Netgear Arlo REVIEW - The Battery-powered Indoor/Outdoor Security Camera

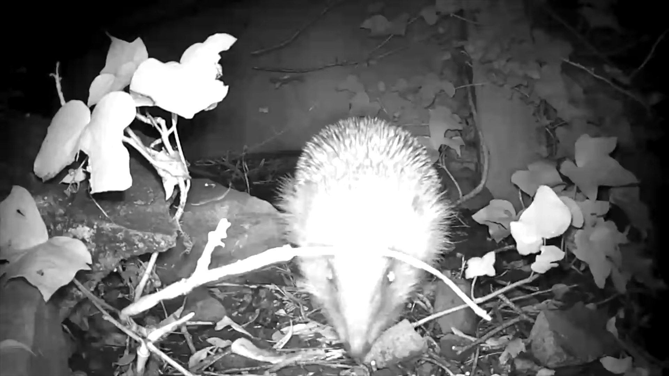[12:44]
But when I then see that there's been motion,
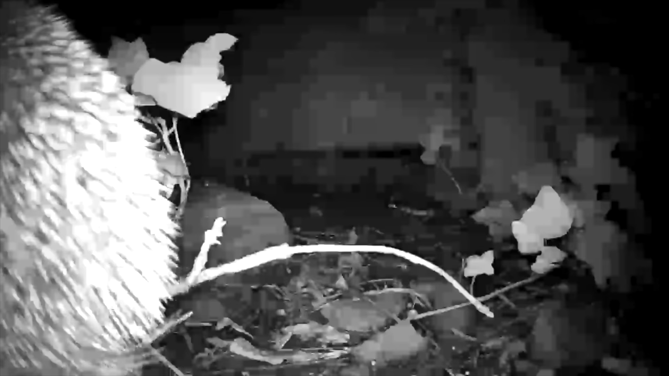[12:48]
because the motion activation has been triggered,
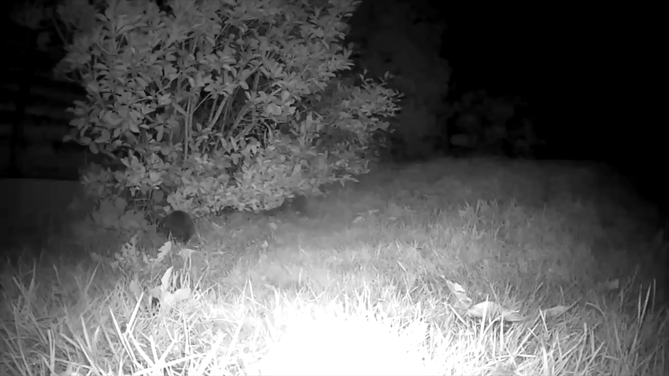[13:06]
You can see how it operates at night, how quickly the motion activation works. You can see how the infrared illumination lights up the area that we've got an IR cut filter on here,
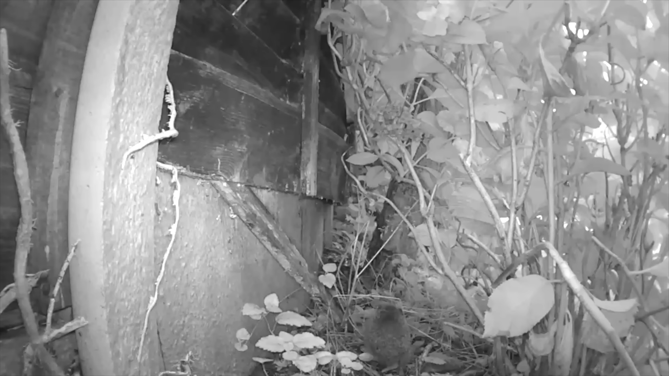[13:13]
because that means the colors are accurate during the day.
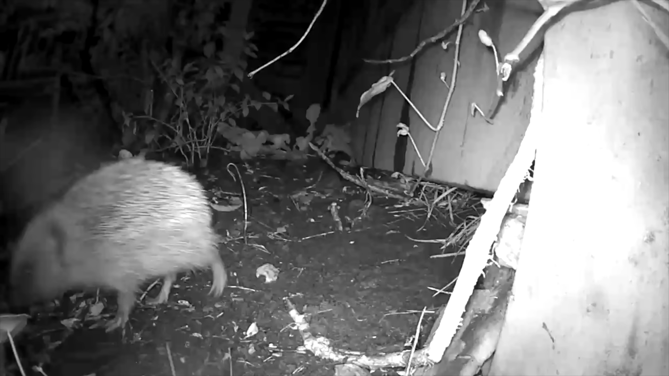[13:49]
These things, I could just plonk them wherever I want in the garden,
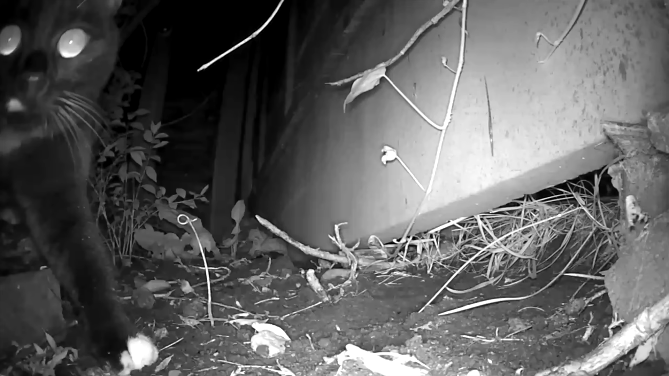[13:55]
and whatever comes near them will activate the motion activation, start the camera recording.
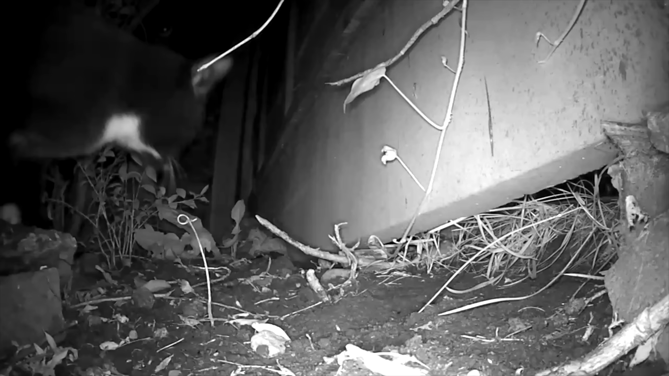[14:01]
In the morning, I get up and it says, at three in the morning or whatever, there was motion on the back fence, so that I could have a look at this video and see exactly what's been going on. As you can see, we've got a couple of cats visiting here as well in the middle of the night.
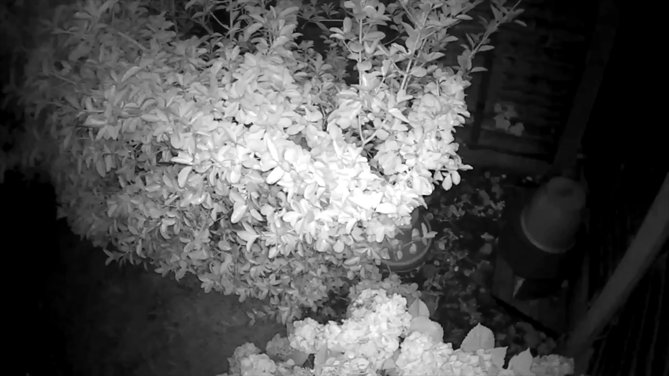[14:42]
So I've got one camera here, but there's another camera to the left on the lawn. If I start looking through that camera now, you can see the IR illumination comes on. So the IR LEDs on a camera only come on when you're looking at the camera live, or whether the camera's recording something because it's seen motion. They're not on all the time.
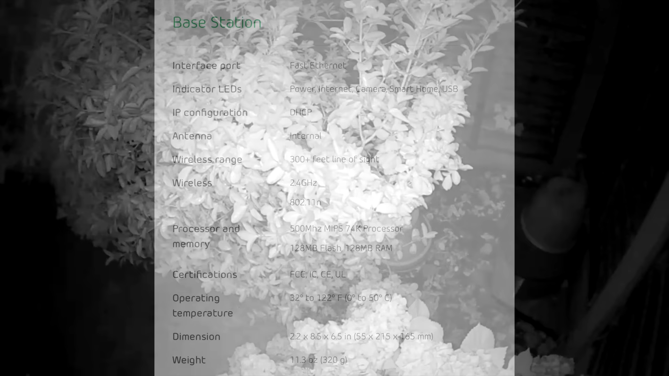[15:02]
Right, let's talk about camera range. How far away you can place a camera from that base station and still get a good signal.
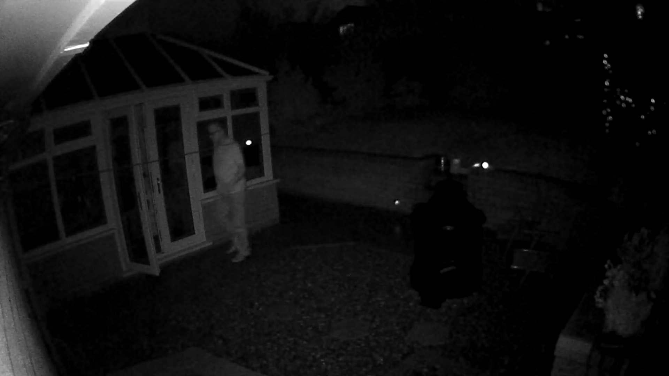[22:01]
If you want to light up an area like this with even more light, you can buy separate IR LED illuminator panels.